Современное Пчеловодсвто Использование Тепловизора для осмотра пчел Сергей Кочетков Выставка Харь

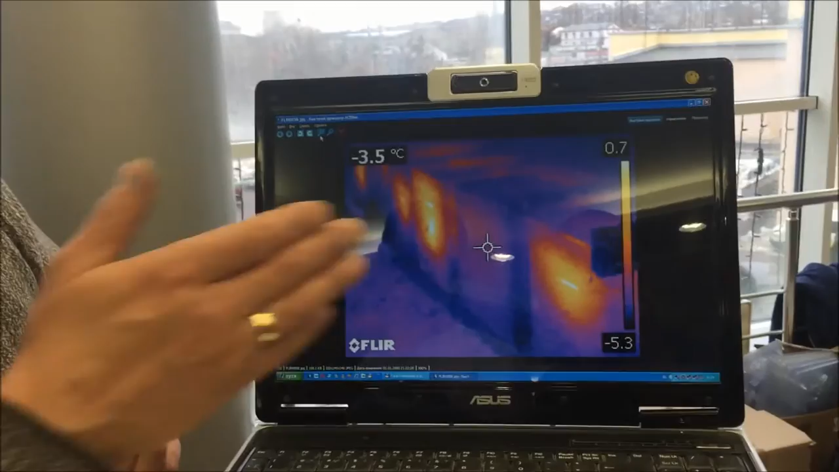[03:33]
On screen: spot -3.5°C
Вот полностью четко видно, что кто-то подошел в одной фотографии, сразу шесть там.
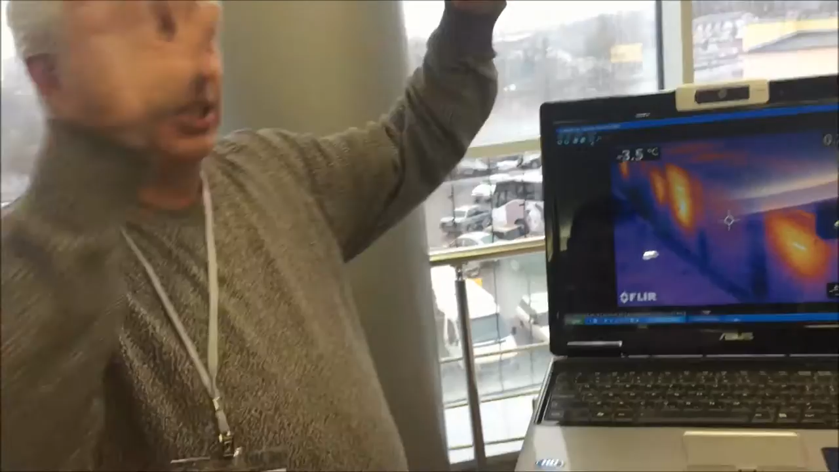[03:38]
On screen: spot -3.5°C
Можно, если, допустим, стенка большая, пространство, я могу и 30, и 40, и 100 семей сразу фотографировать.
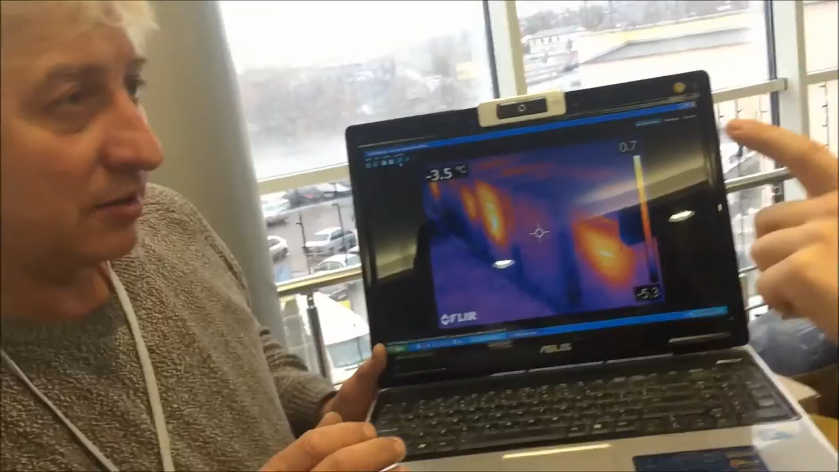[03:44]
On screen: spot -3.5°C
Теория за вопрос, то есть я не вижу сразу, я должен сфотографировать, а потом уже видеть, сразу вижу, да? Не, ну не вопрос.
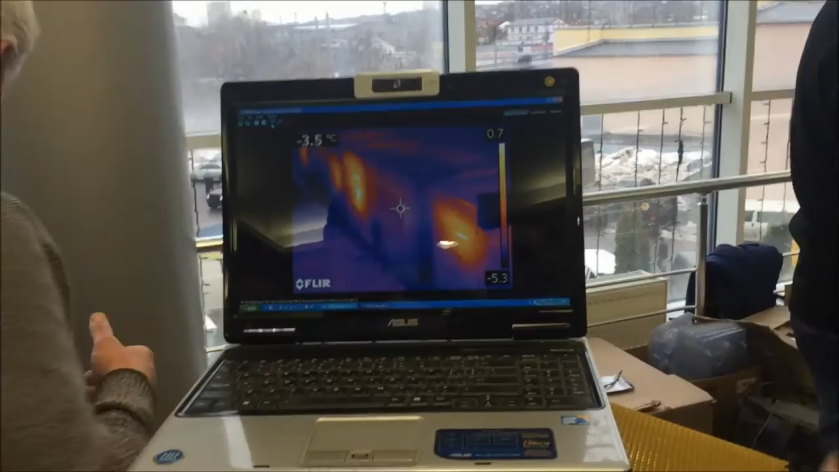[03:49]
On screen: spot -3.5°C
Вот тут людей, видишь, вот люди ходят.
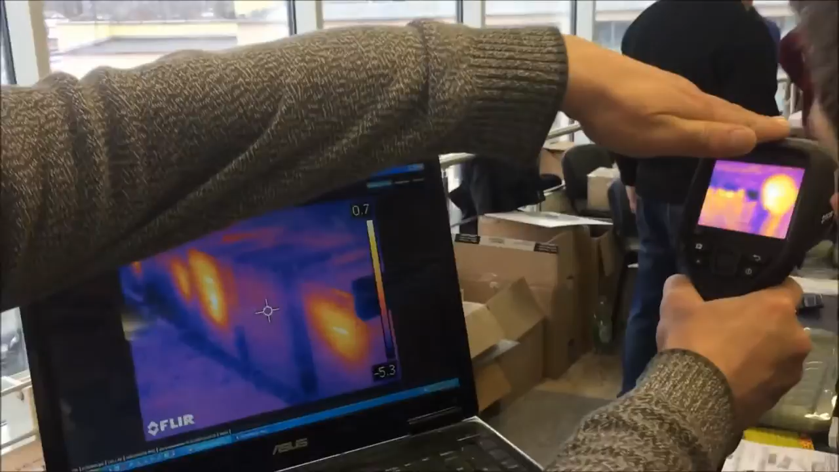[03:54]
Видишь, вот потолок, вот где у тебя свет, видишь, где потери тепла идут. Вот на батарее сейчас наведу, видишь батареи?
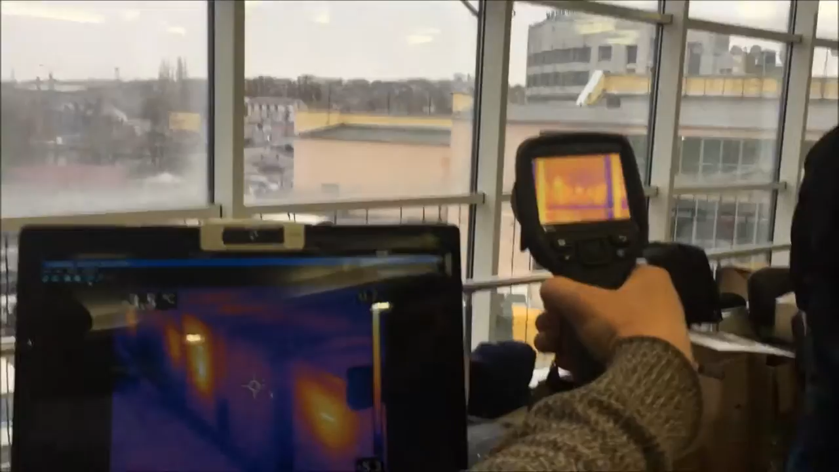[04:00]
Видно там, там, не... Не показывает батареи, это стекло пока. Во, во, во, во, видишь, батарея.
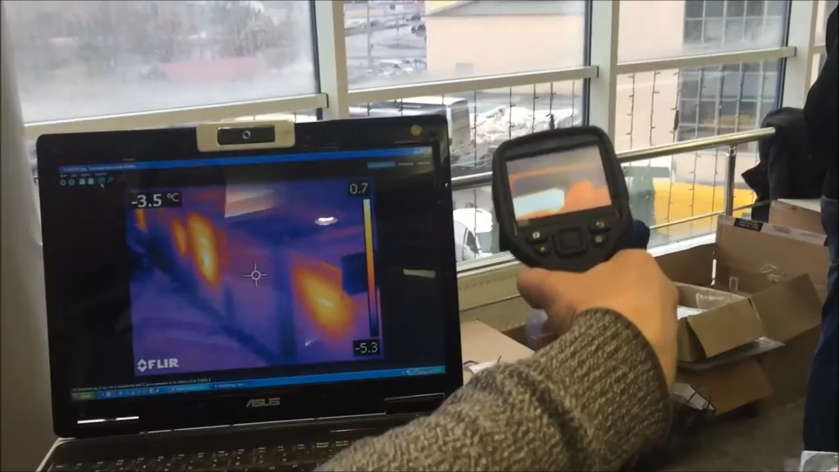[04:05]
On screen: spot -3.5°C
Во, пошла батарея, отаряй. Видишь, вот тебе тепловизор, вот там людей можно вести.
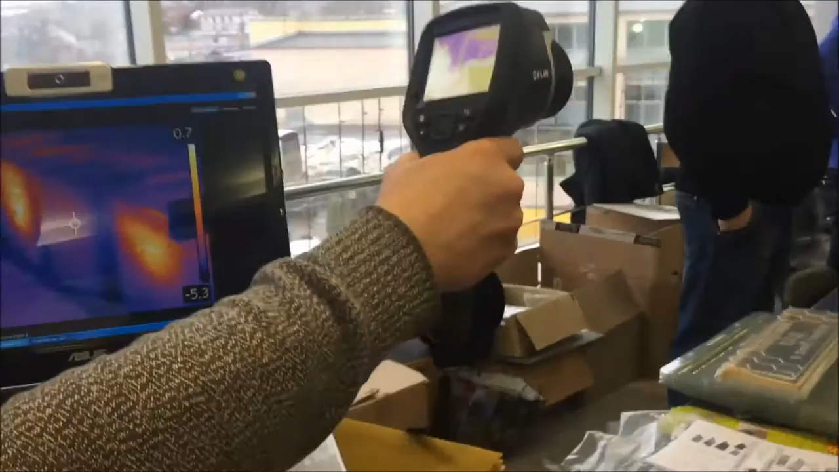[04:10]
Тут абсолютно безопасно, тут ничего такого страшного нет. Вот на лампочку.
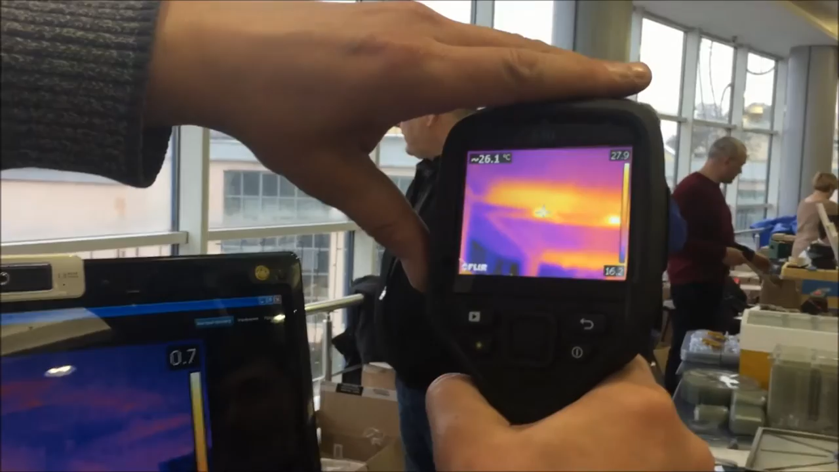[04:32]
On screen: spot 26.1°C
26,6. Но там, наверное, не забывать, что там еще теплый воздух.
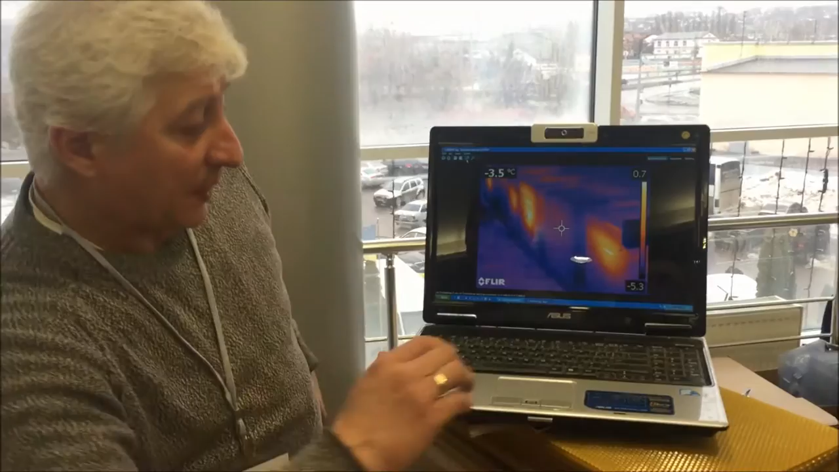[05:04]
On screen: spot -3.5°C
И вот смотри, это одна фотография, вот следующая фотография.
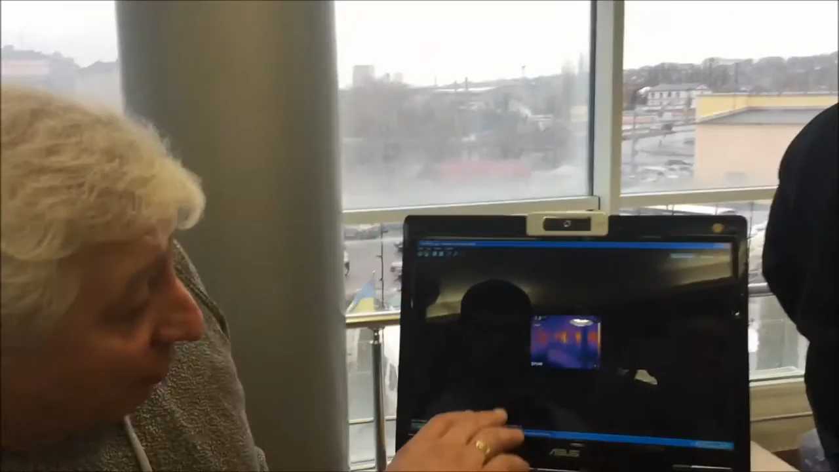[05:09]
А вот этот заряд, вот этот заряд.
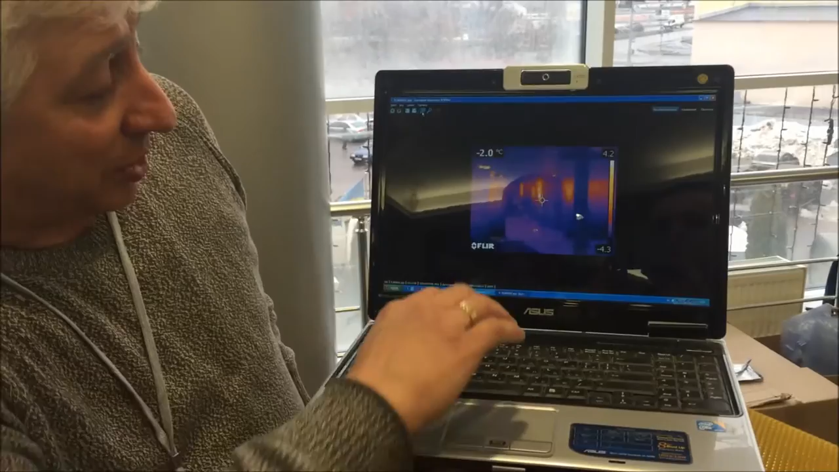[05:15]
On screen: spot -2.0°C
Пока я открыл литок, и вот тебе видно, что внизу пять пчел выпало. И вот, видишь, литок открытый, и пять пчел выпало из этого.
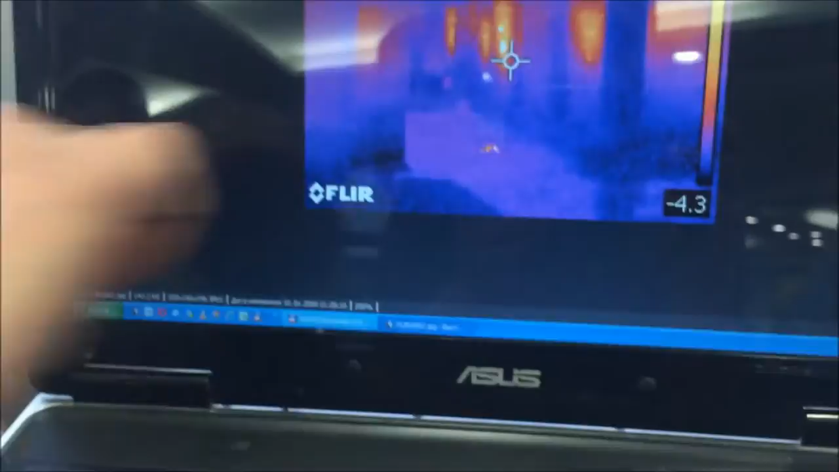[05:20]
То есть, насколько, почему этот хороший? У него много наворотов, и он очень точный, понимаешь?
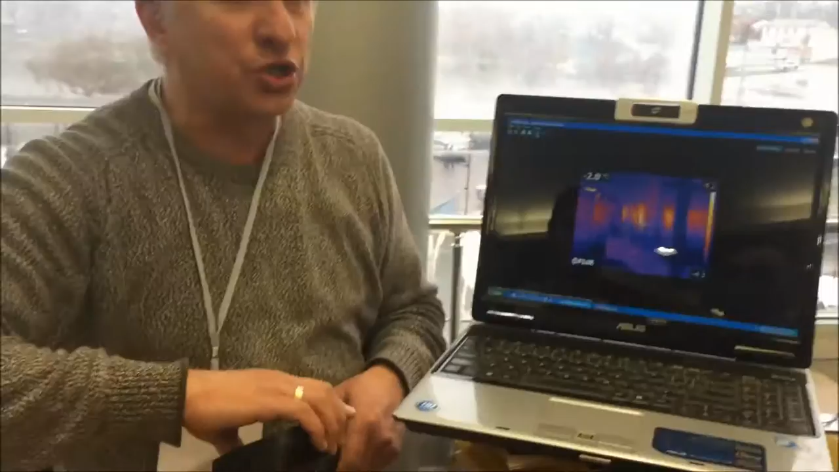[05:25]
Да, те, кто более дешевые, там есть пирометры, то есть, как бы определяют температуру в точке.